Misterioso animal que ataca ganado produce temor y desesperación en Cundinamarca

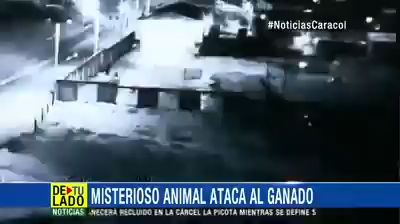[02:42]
La unidad municipal de asistencia agropecuaria de la zona analiza si se trata de estos perros salvajes que quedaron registrados en una cámara de seguridad.